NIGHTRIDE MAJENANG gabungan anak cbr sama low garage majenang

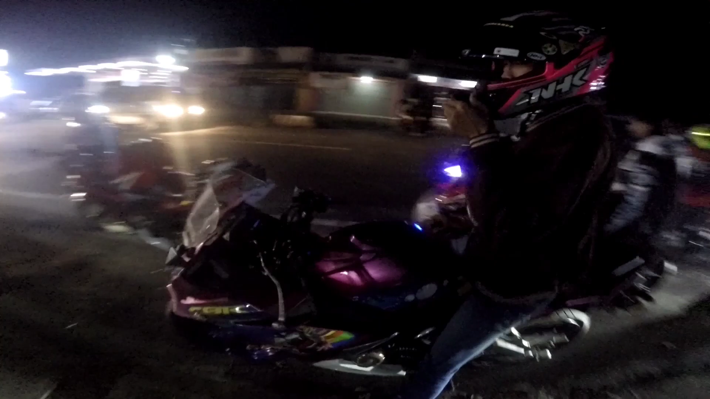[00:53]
Ada berapa unit ya? 1, 3, 4.
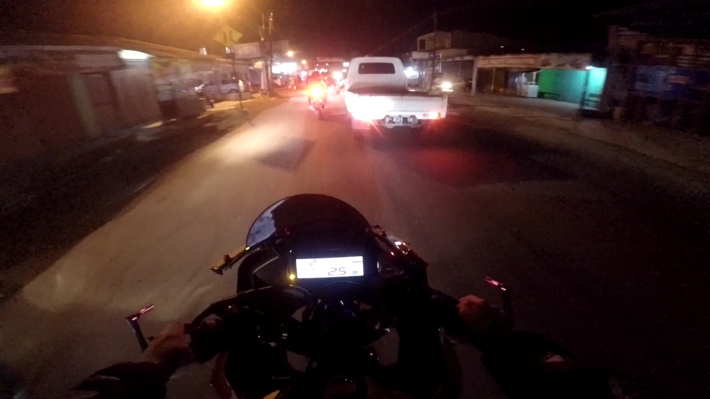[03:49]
Karena jalan lagi macet, kita pelan-pelan aja guys. Usaha arogan, slow.
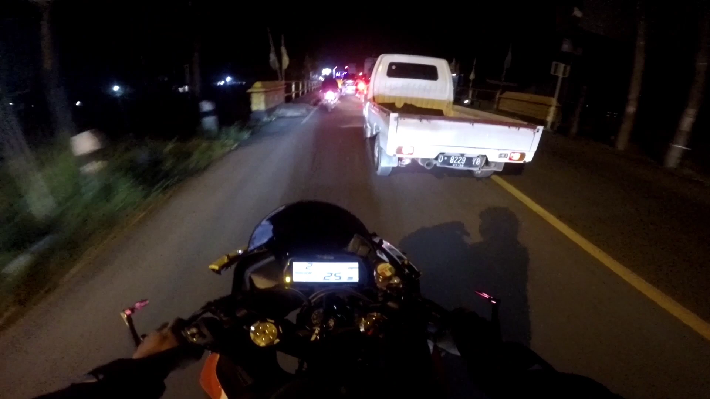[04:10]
Emang macet banget nih daerah sini, Majenang nih. Pertengahan ini macet nih.